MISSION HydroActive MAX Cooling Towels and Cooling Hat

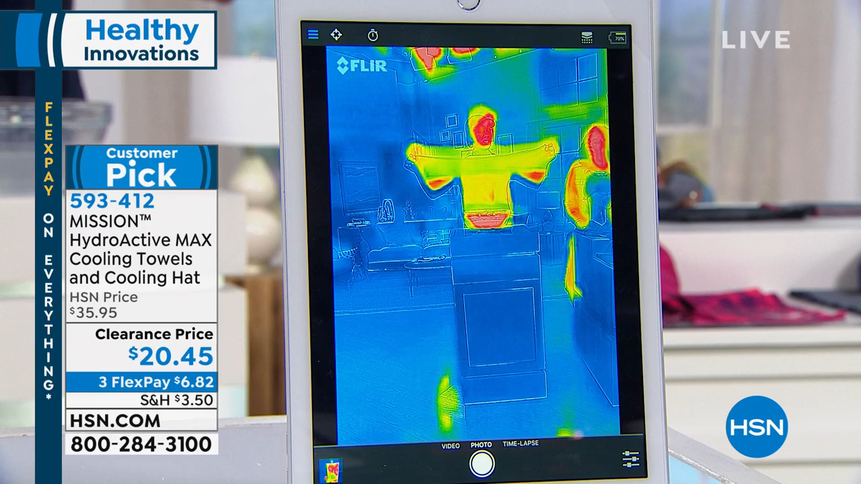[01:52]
I love to say you can sweat it to wet it. So you'll see the red is 100 plus degrees. Now look what's happening with just air and any water. This towel is now going down to the 70s. Went from the 100s to the 90s. Look at it. I mean, literally before your eyes, you can see it change in color. The technology is so cool. Literally, you soak it, you ring it, and you snap it, and you get instant cool for two hours. Here it is again. Okay. I love that we have the actual temperatures on the right-hand side, and again with the heat thermal graphic. Okay. So here's what happens.
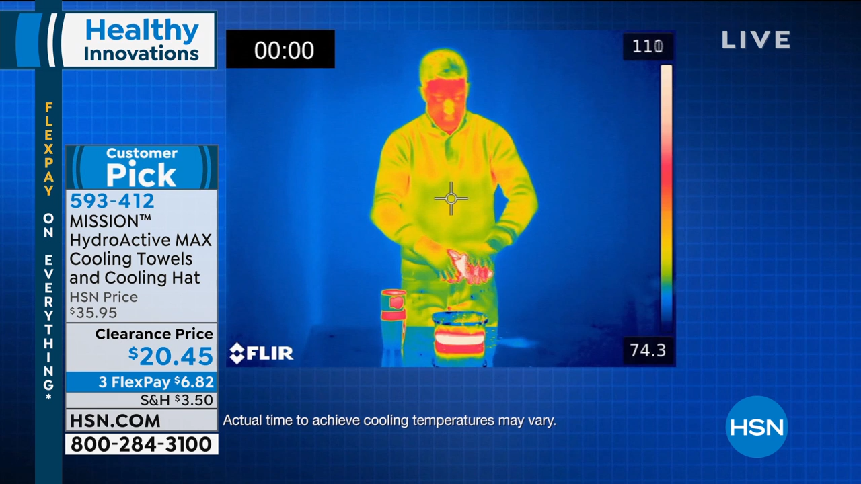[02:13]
You put it in any water, and we love to do hot just to show you the drama of how cool and quick it does.
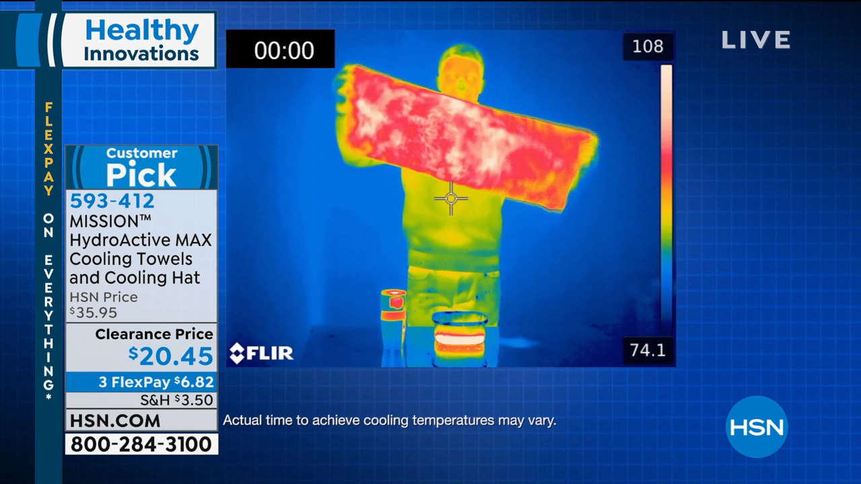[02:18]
Okay. So it goes from 100 plus degrees in the red, and you see it starting to cool. You snap it.
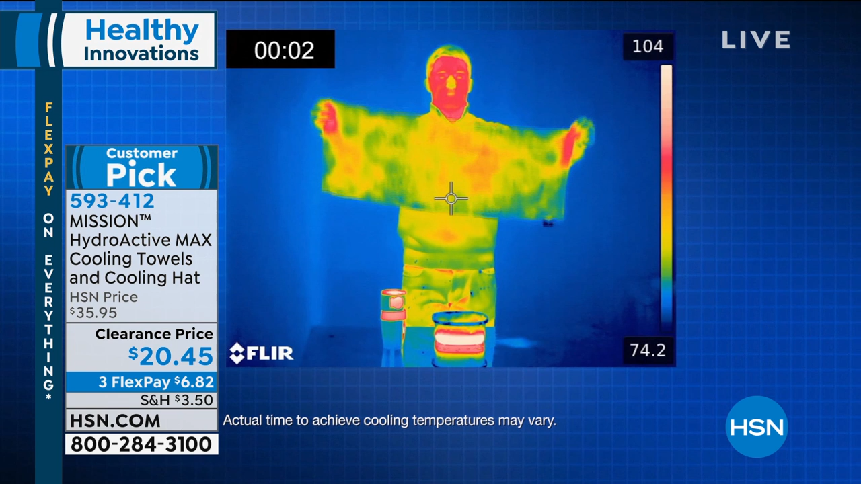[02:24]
This activates the chemical-free technology. That was instant. Down to the 80s, and it's going down to the 70s. Look, before you're also going to change color. Oh, my gosh.
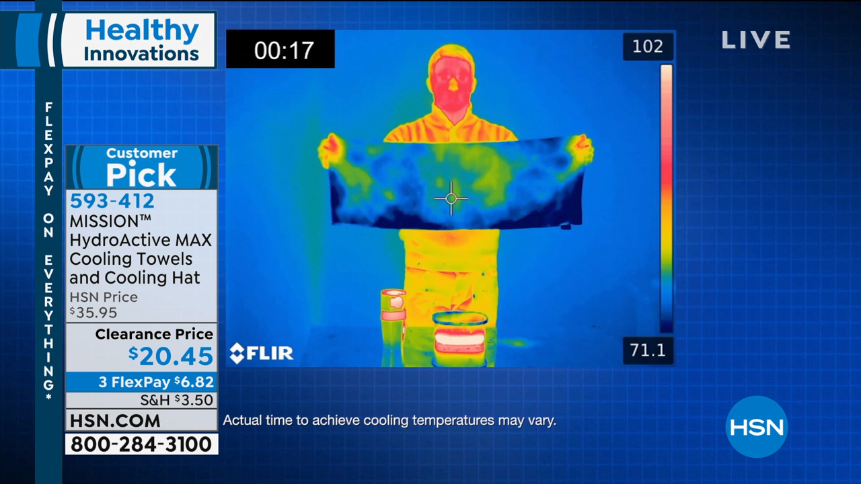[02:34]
I love when the color indicates how simple it is for you to get that relief, because whether you're gardening, whether you're fishing, you're traveling like me.